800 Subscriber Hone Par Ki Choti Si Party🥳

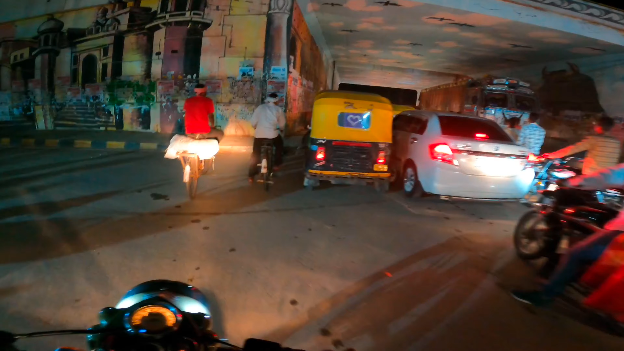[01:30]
हम लोग रीन रोड के पास है लेकिन यहां पर तो भाई गजब जाम लगा और जाम किस वोज़ा से लगाए यह
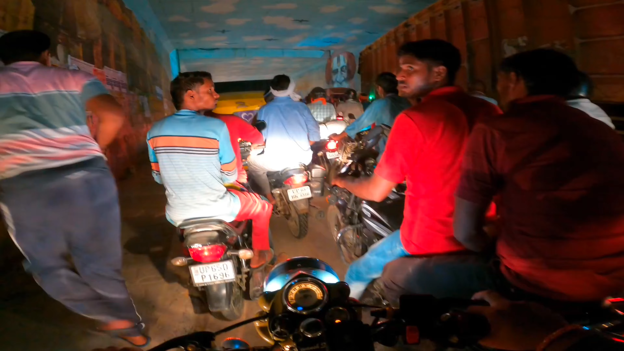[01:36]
ट्रक
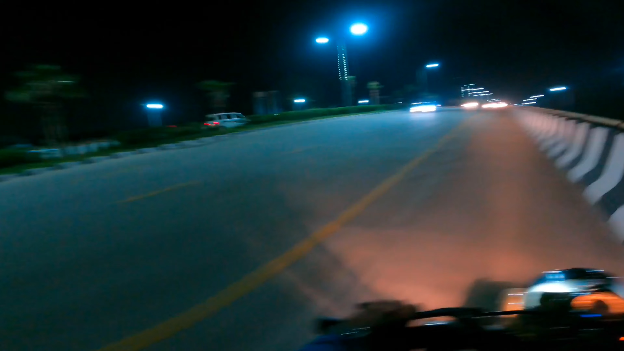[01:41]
स्वालो� बहुत बैंकर जाम लगा भाई पिशाइड देखो
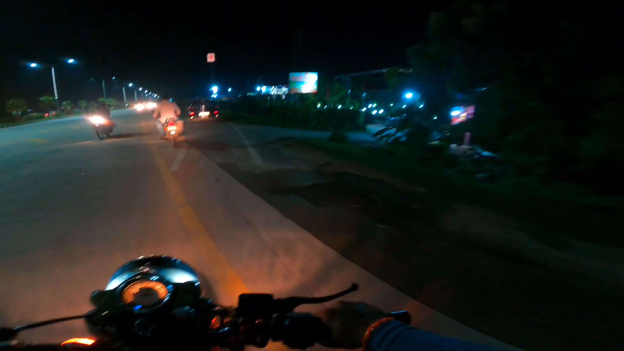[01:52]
अगर चलो भीड तो तरह नहीं है बहुत ज्यादा भीड नहीं है नार्मल भीड है